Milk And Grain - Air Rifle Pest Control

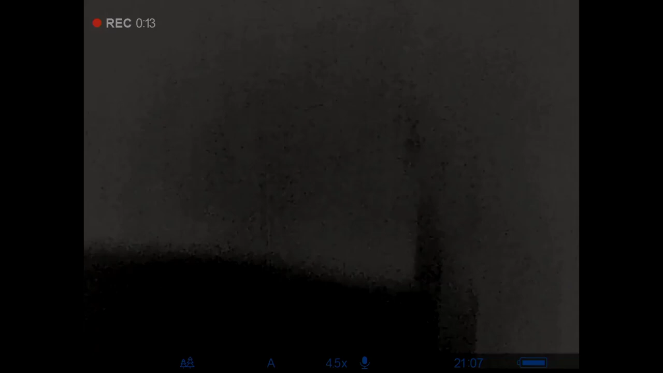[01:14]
a different arable farm it's a new permission so we've got three barns that are all side by side we've got an office
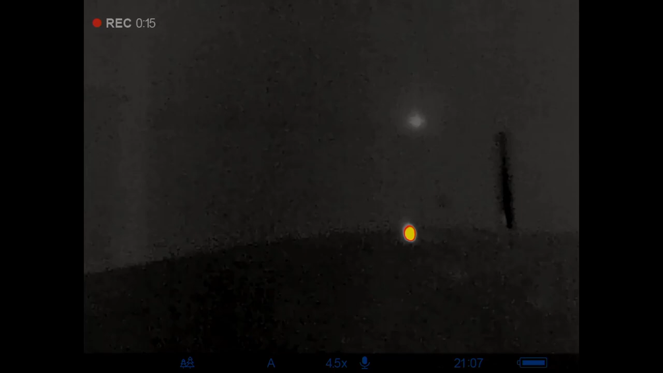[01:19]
and seating area this one in the middle which is a grain store and there's a one to the left hand
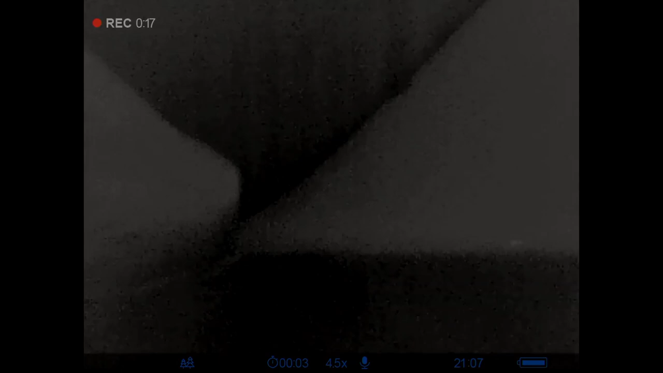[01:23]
side of that which is a workshop just have a look around in
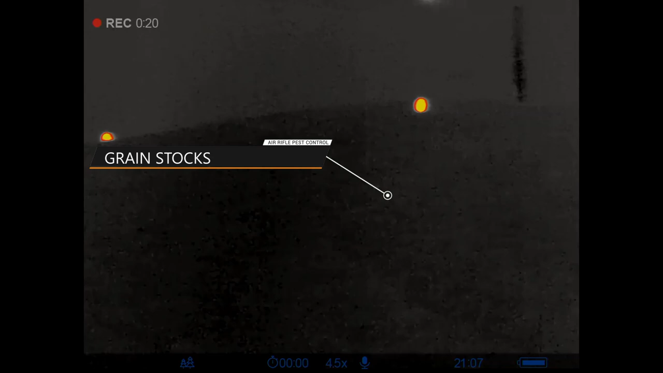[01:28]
the grain store and you can see from the image here all this is grain stock and the
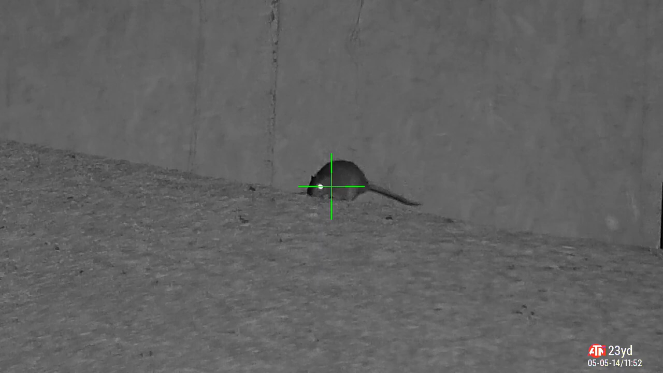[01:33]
rats are crawling around on top of that now it's not a particularly big grain store but there are a lot of rats in there and you'll see later on the footage how they're coming out of
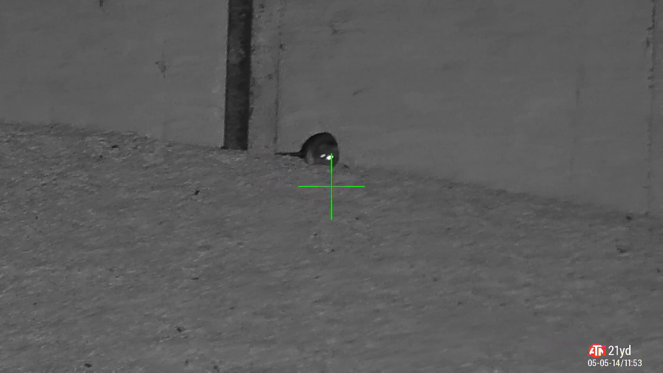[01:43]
a hole in the wall almost like they're on a conveyor belt just churning out i don't really
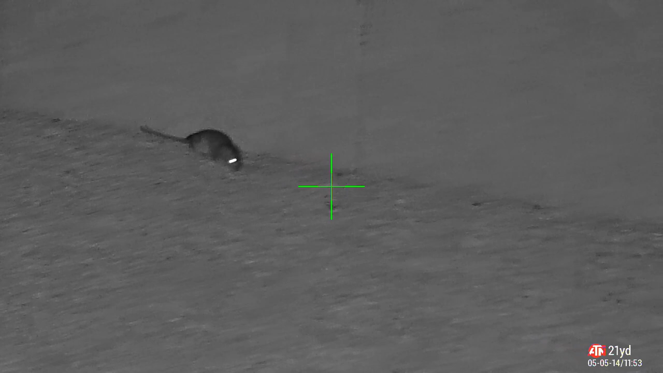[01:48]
like shooting rats when they're up a height on a grain stock like this because it
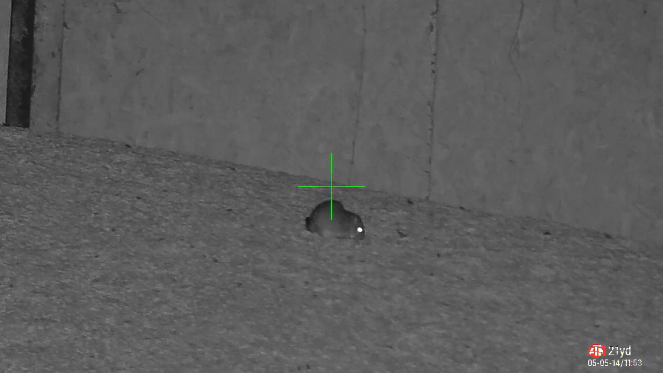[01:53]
can be difficult and possibly even dangerous to climb up onto the grain stock to retrieve them you can't leave them up there
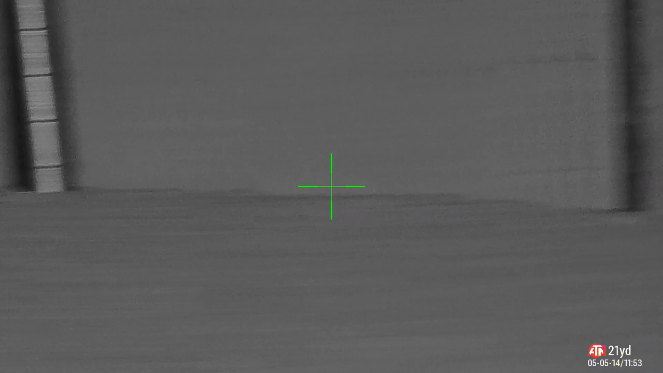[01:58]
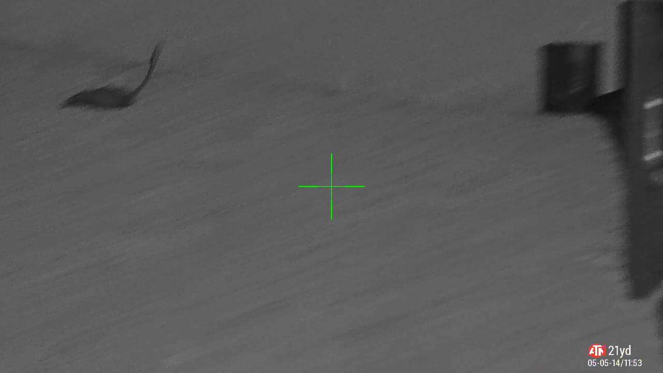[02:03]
so there's the first one down good head shot there happy with that
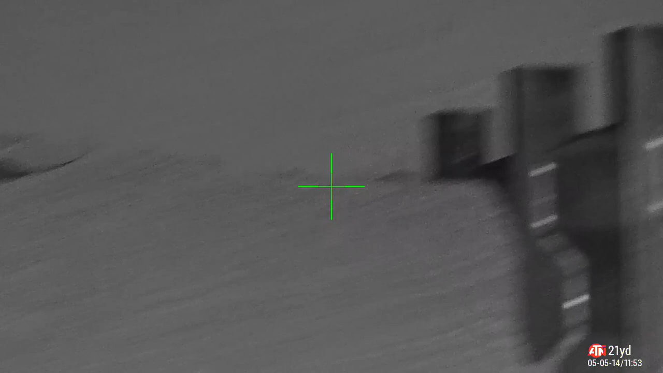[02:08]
i do retrieve him what i do is i get up against the wall so i can hold on to something and i climb up the grain pile so if i do sink in it i can pull myself back out
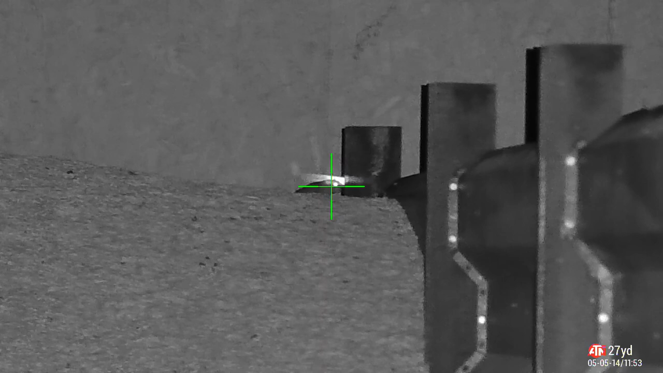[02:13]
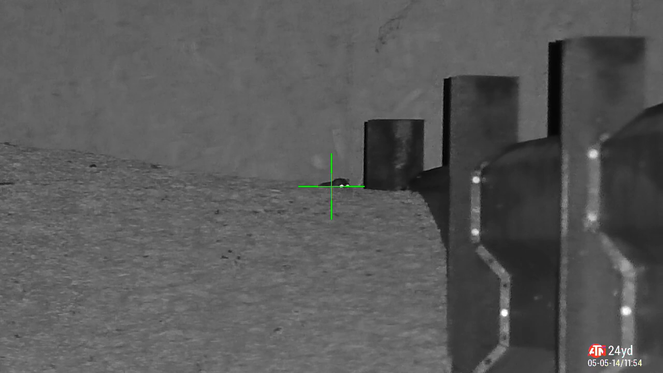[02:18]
it may be dark in here mate but you can't hide from the infrared i'm just gonna go and punch him in the face with the jsp exact you
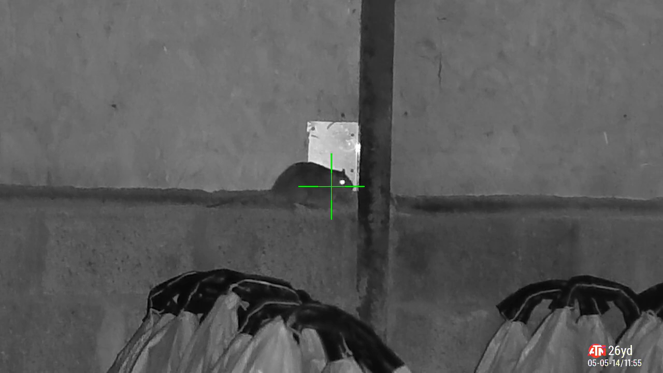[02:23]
ready go wallop oh and while we're on that subject you have one too
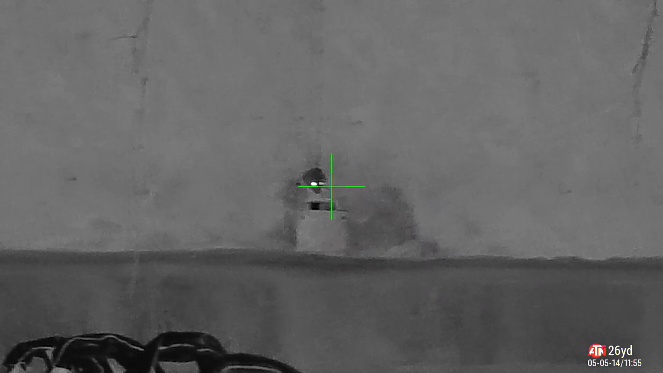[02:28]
not bad straight in there knocked a few out
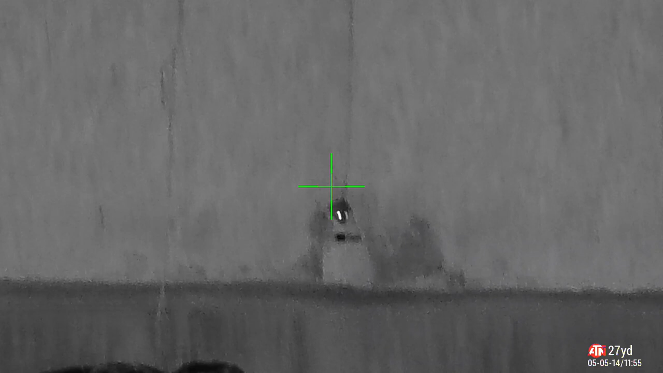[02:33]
now i break the pattern here don't i got myself a wrath trick there this time i
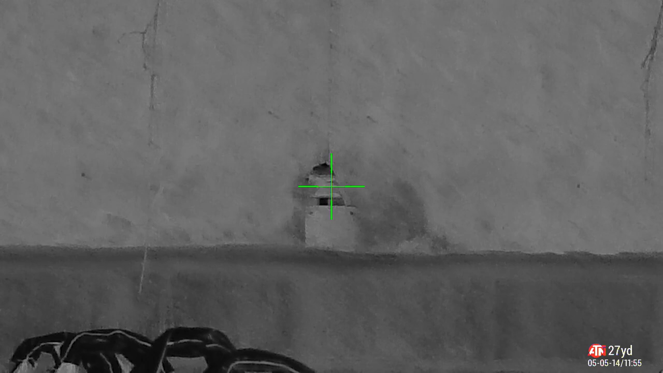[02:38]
miss now only when i'll play the video back i'll say i'm a little too low
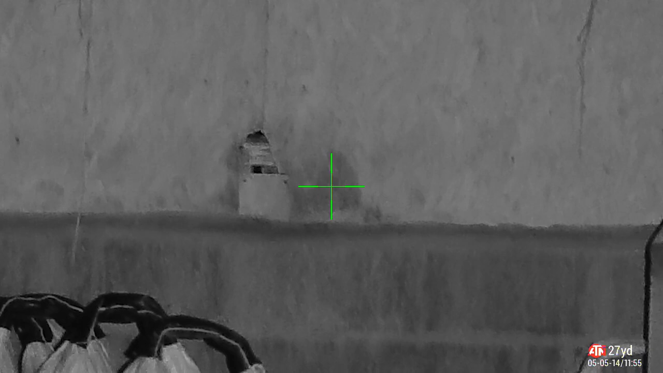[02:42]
i'll be back